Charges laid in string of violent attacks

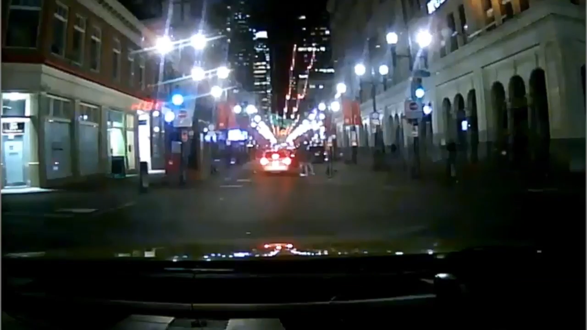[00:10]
At approximately 10 p.m. Thursday, November 4, 2015, two vehicles, described as a blue Dodge Caliber and a grey Chevy Cruze that were operating in tandem,
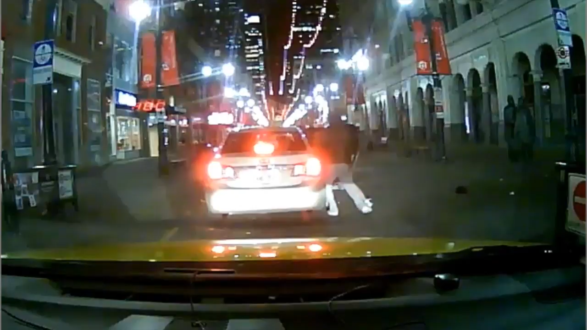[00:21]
stopped near a group of individuals that were gathered on Stephen Avenue near First Street Southwest. The males from the vehicles exited and approached the group standing on the sidewalk. After a short altercation, one male was forced into the grey Chevy Cruze against his will. A day after the kidnapping on Friday, November 5, 2015, at approximately 10.30 p.m.,